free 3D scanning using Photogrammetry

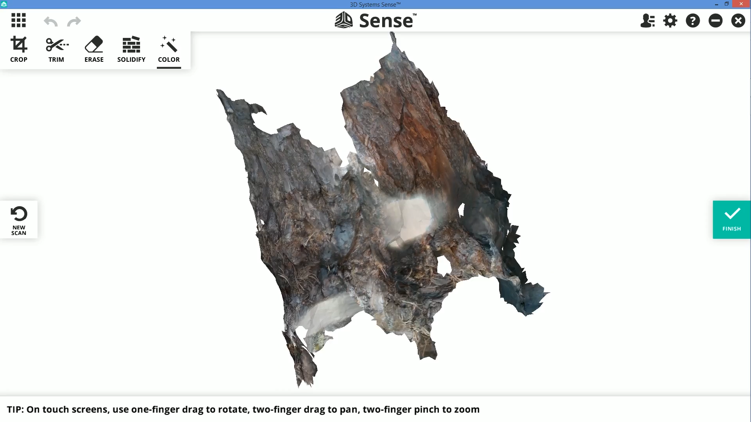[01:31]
overexposed you can see the white dots and everything it was really really difficult in sharp
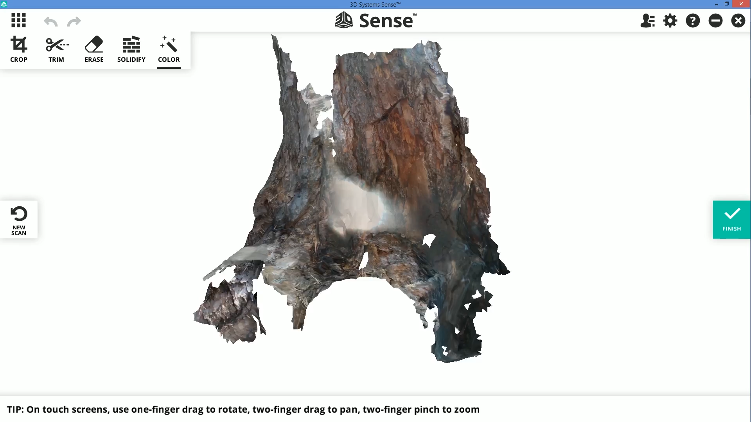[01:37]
sunlight so remember that always do it in shade all right so that didn't exactly go according to plan I think one of the issues is that I have a
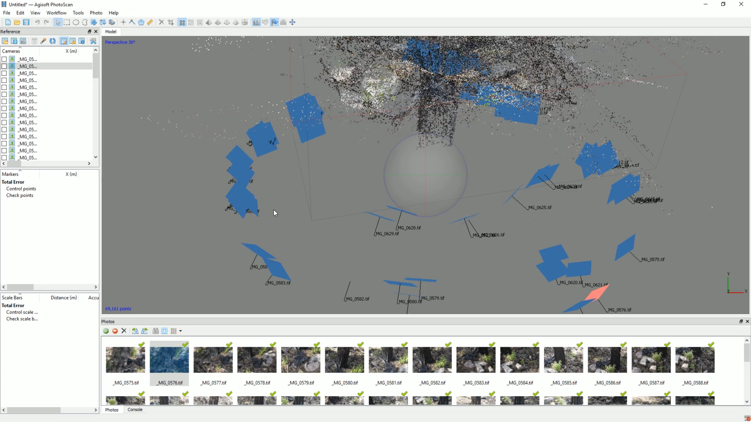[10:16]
so now there are some well it is upside down but this is pretty cool so you can now see that the images here these actually represents all the camera uh shots
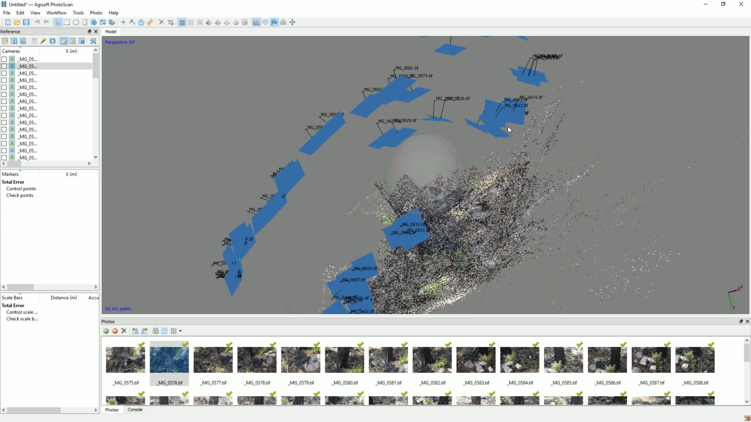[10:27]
that i take and well obviously i did i did take a few at the same spot
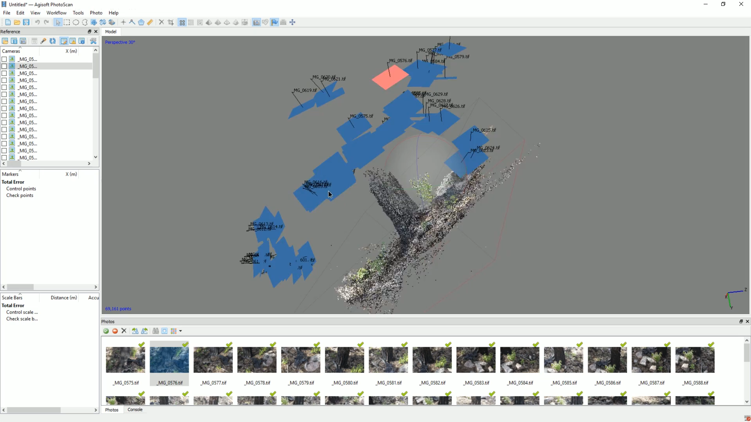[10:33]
or somehow i managed to do that because here i did some close ups over here uh trying to get this this piece of bark a little bit better so that's that for uh medium alignment now let's go over to workflow again now we can build a dense cloud and we want to do that and actually i'm gonna go with high so this is probably gonna take a while as well so this was a rough um alignment of the images and you can now start to well you can see the
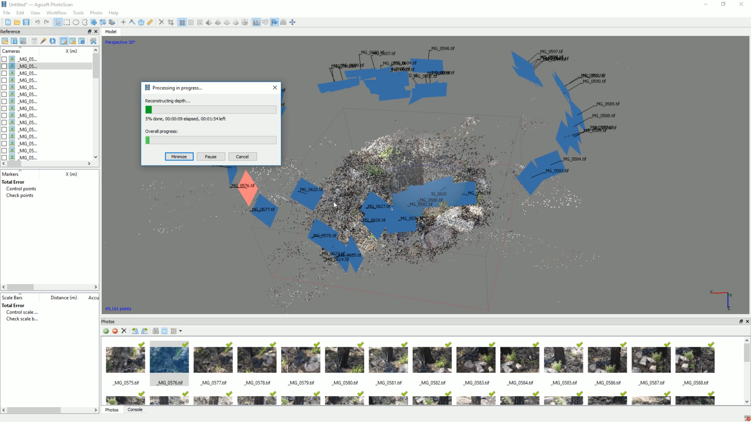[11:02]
point cloud here which are quite sparse um but we will continue with this i'll check in with you guys in just a few seconds all right so let's check this out i've zoomed
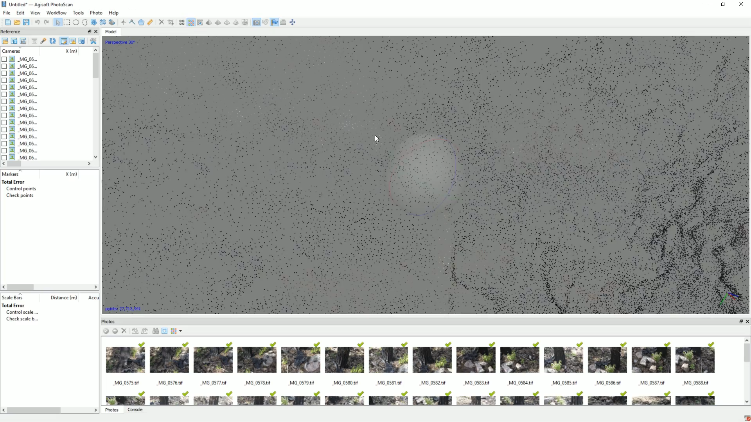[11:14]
in on the points and if we're zooming back
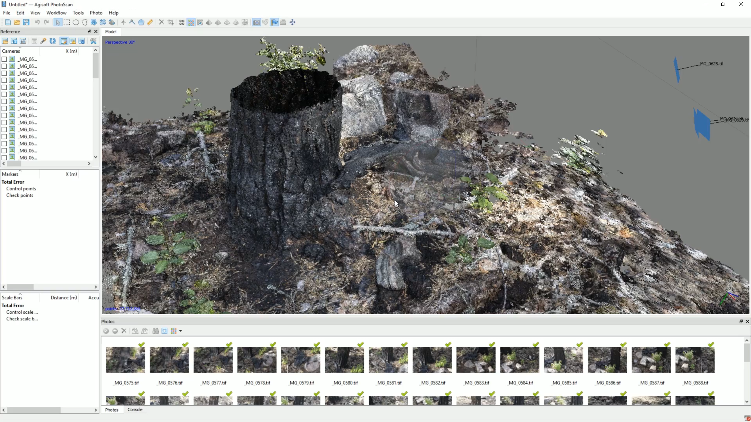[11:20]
you can see that we do have quite a lot of points here so this is the dense point cloud uh you can see we have around 27 million points which is quite a lot uh
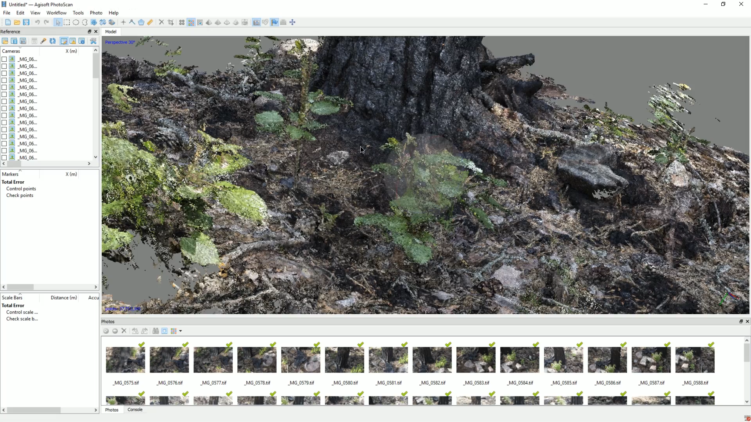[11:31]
i can see individual leads i'm not sure if this even works when rotating but yeah um
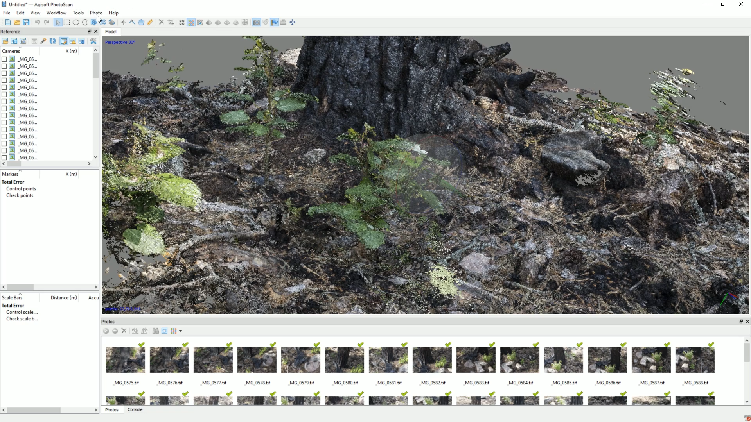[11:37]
let's not view that let's just view the easy point cloud so that's that now
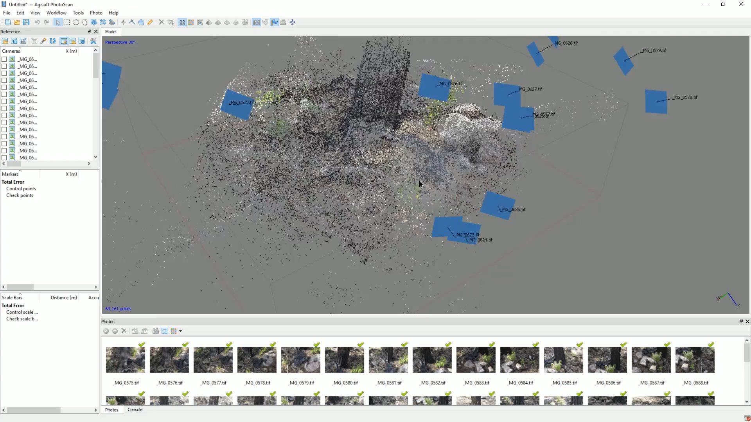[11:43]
the final step before we well could do more steps than that but the final thing i want to do is
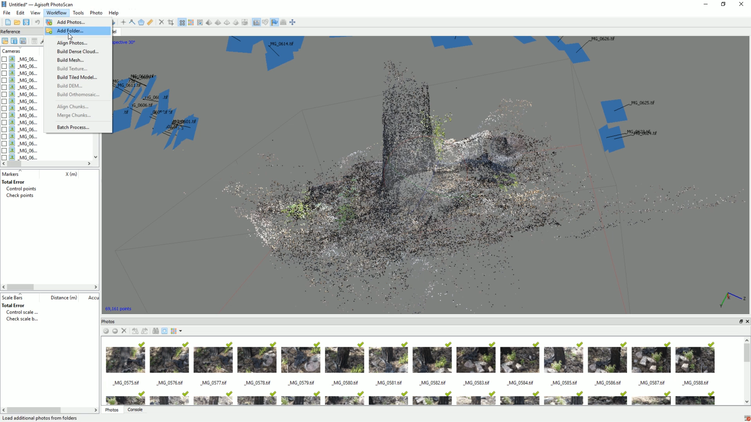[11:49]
during workflow we're gonna build a mesh there are a few things here we could do i want to use the dense cloud of course with the source data but i'm thinking here if we should do a high
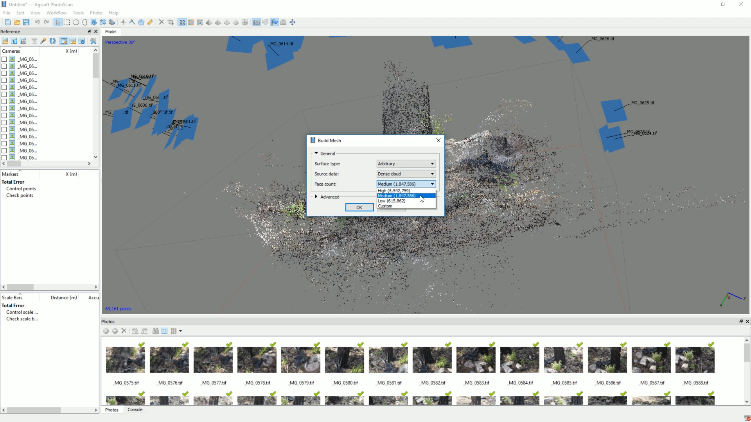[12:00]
or a medium start off with a medium right so 1.8 million that's probably
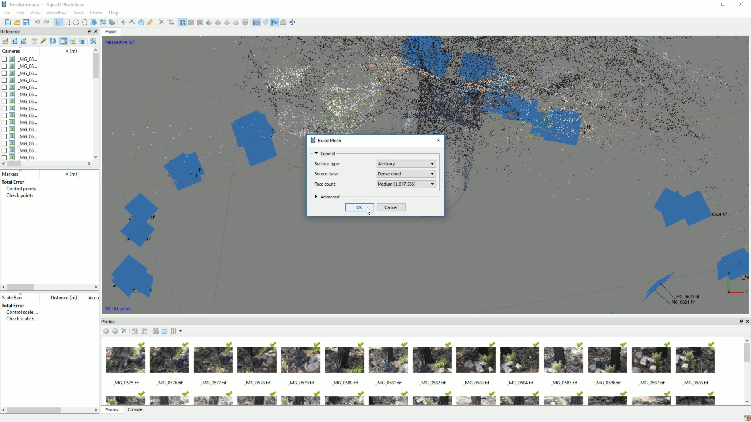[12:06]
okay i guess that this is going to take a little bit all right so this is now the model
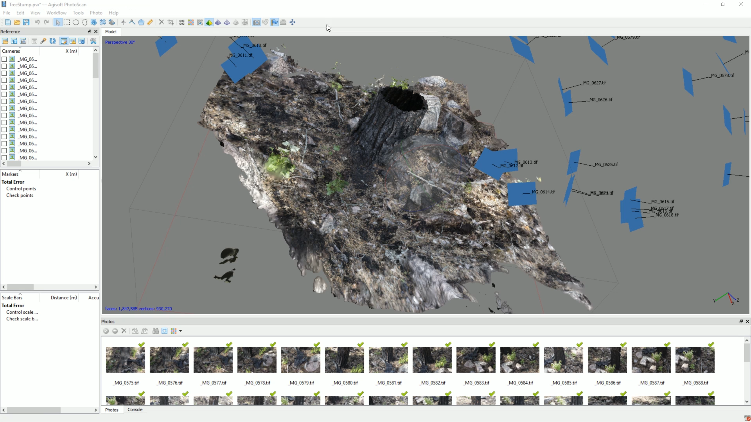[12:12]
i'm not sure how much i can spin it but hopefully a little bit you can see it as as soon as i
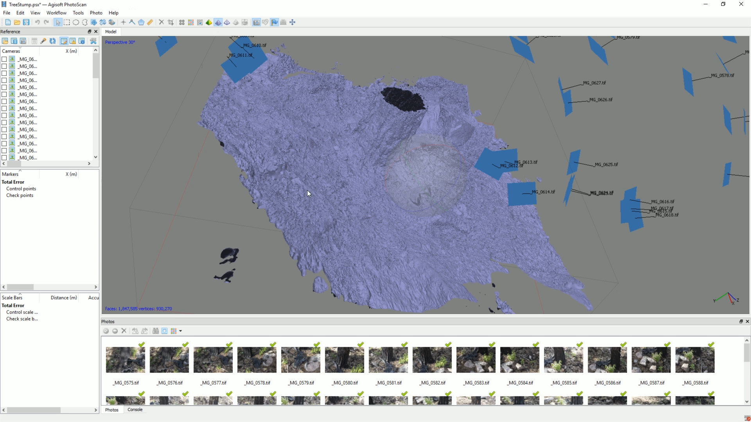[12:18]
take away the texture it's a little bit more tricky to uh to see so it's
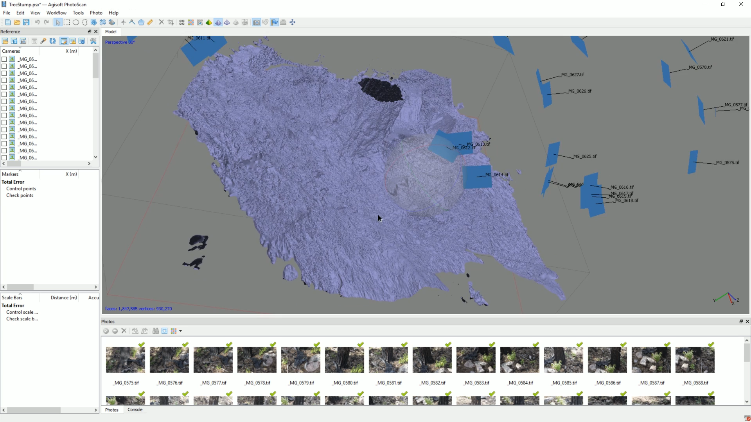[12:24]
not super super detailed and that's mostly because of
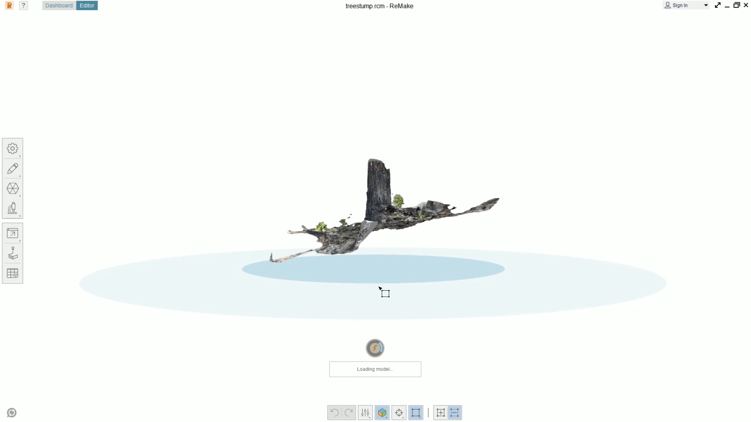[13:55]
uh fairly similar to the one in in uh photoscan agisoft but you can see
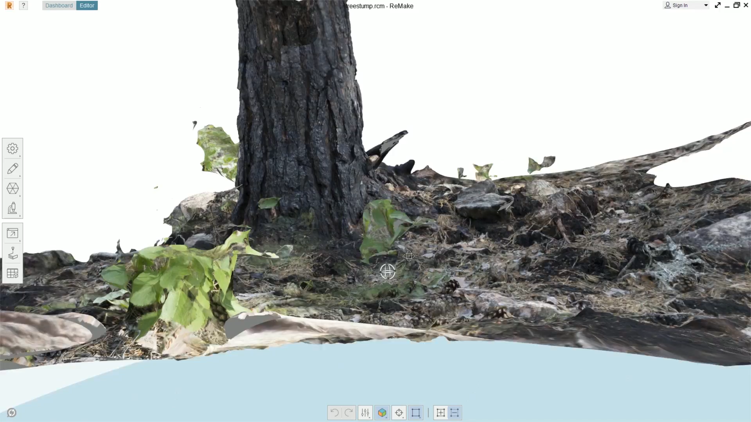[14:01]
on the leaves for example there's slightly less detail but i think it it still looks very good i'm
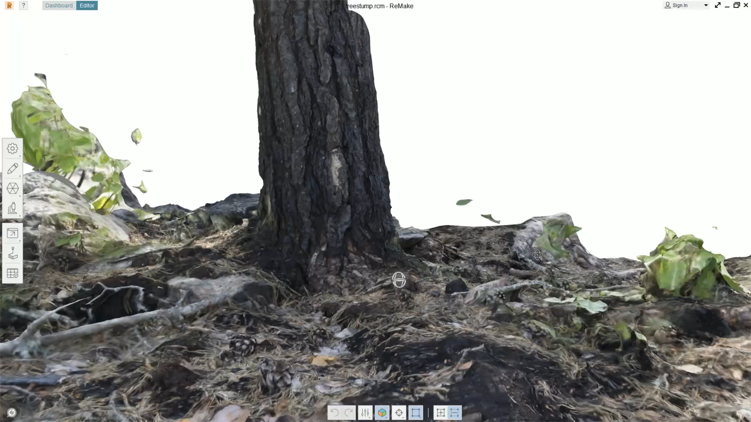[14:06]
happy with the results you can see everything here and there
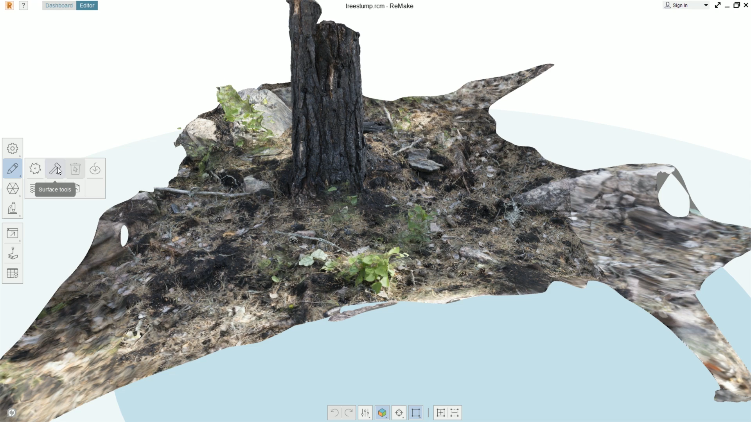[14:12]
are some cool tools here and remake it and i mean as i said before it's probably this is not a full guide but
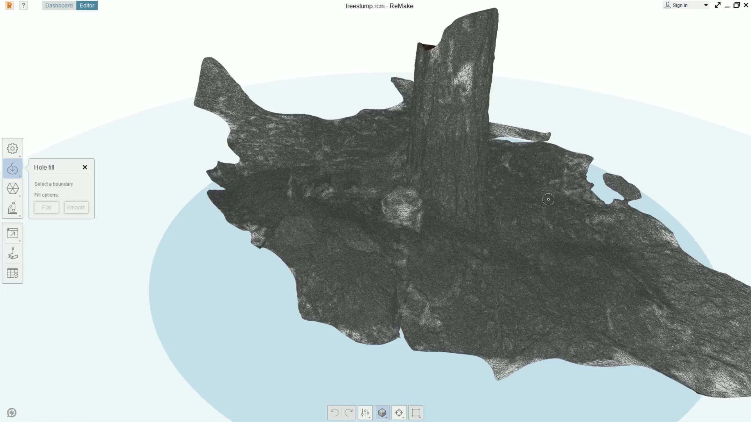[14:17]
maybe we'll we'll go ahead and do that sometime but because for example this feature here fixing
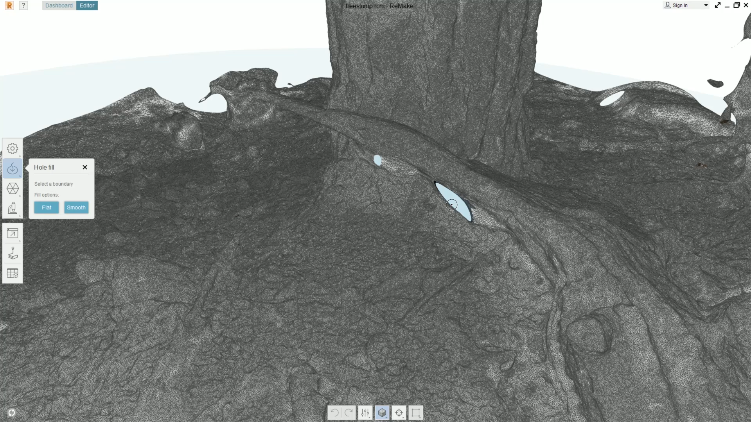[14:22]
holes is super easy very nice user interface and it's just very easy to